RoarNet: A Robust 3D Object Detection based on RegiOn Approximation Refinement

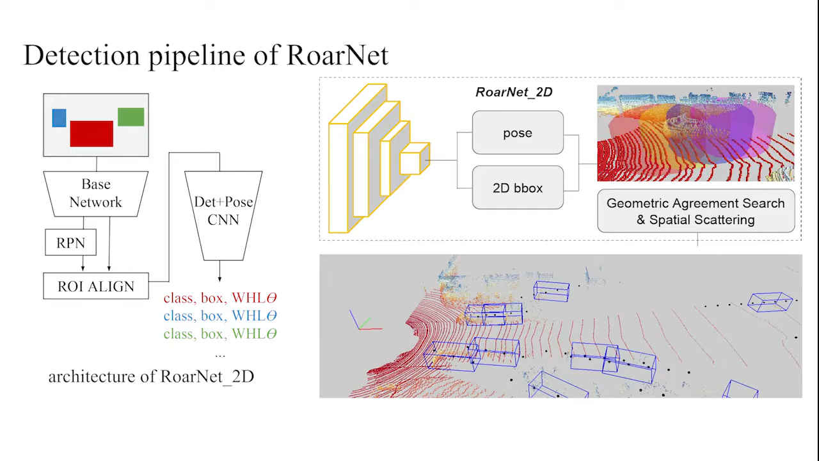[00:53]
Centered on each location prediction, we set region proposals which has a shape of a standing cylinder. Taking the prediction errors in bounding box and pose into account, there can be multiple region proposals for a single object. Next, we move on to RoarNet 3D, point cloud-based 3D object detector. The RoarNet 3D is designed to predict 3D bounding box that optimally fits for a given object by using point cloud. RoarNet 3D consists of two networks called IPN, region proposal network, and BRN, box regression network. While building RoarNet 3D as a two-stage of the detector, the backbone network is inspired by point net.
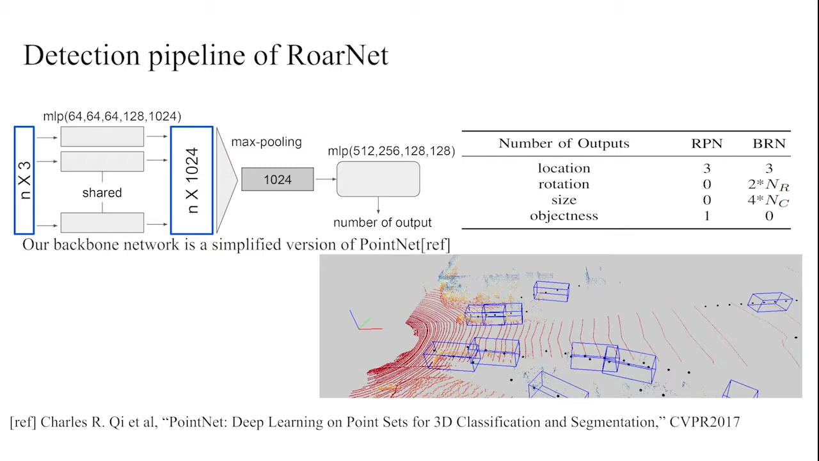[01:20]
The IPN and BRN have same structure, except for the number of output at the last layer. Taking the point cloud sampled from each region proposal as input,
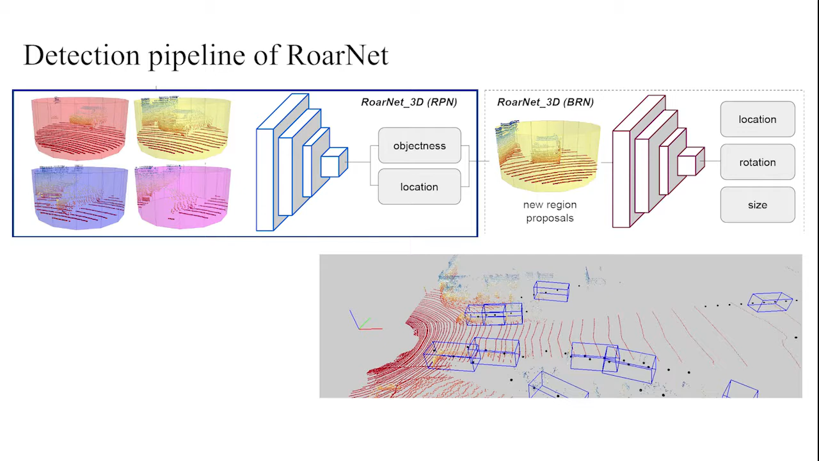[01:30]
IPN predicts the location of object relative to the center of region proposals. It also predicts an object in its score, which reflects the probability of an object being inside a region proposal.